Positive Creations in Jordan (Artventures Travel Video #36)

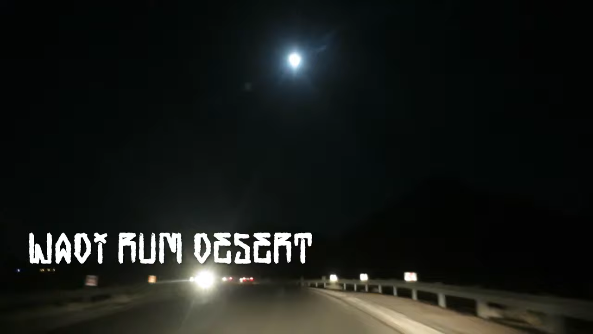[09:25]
Seventh. So we're arriving to Wadi Rum, and we can see the dark silhouettes of mountains in the back.
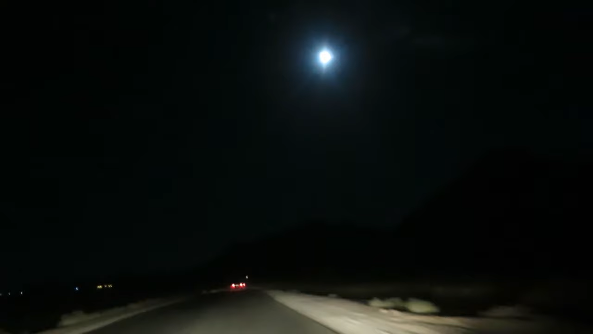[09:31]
Can't wait to wake up in the morning and see how beautiful this place is.